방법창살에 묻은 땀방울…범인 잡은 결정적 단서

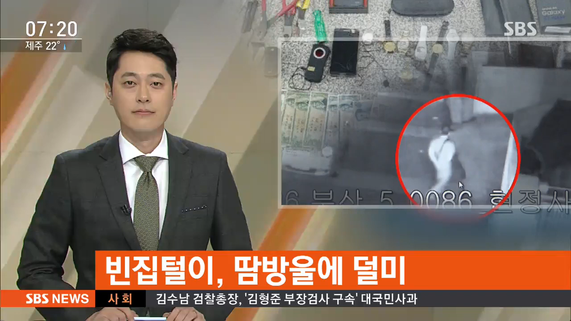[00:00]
네 상습적으로 빈집을 털어온 절도범이 경찰에 붙잡혔습니다. 이 방범창에 묻은 땀방울이 검거에 결정적인 단서가 됐습니다. KNN 강소라 기자입니다. 골목을 배회하던 한 남성이 불이 꺼진 빈집에 접근합니다.
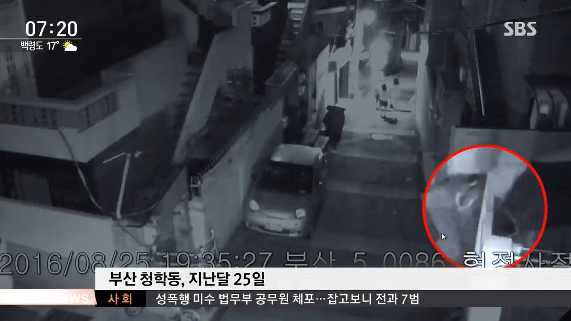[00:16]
이 남성은 20분 만에 귀금속 등을 훔쳤습니다.